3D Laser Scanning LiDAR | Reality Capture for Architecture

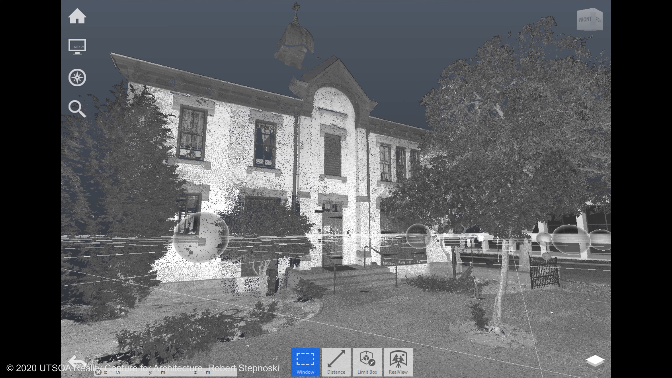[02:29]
You'll see the spheres here in the recap software show you the 3D scanner locations.
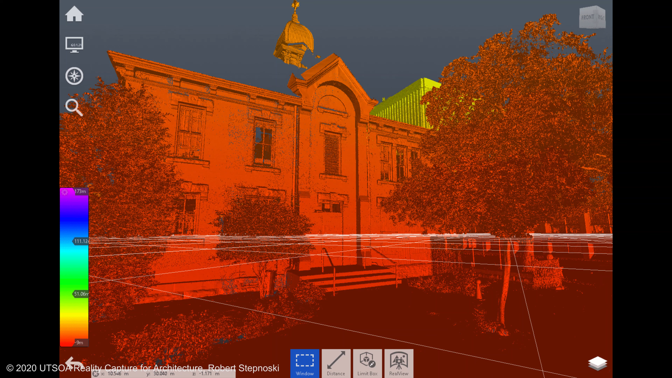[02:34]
This is a color study for the facade. And now the point cloud.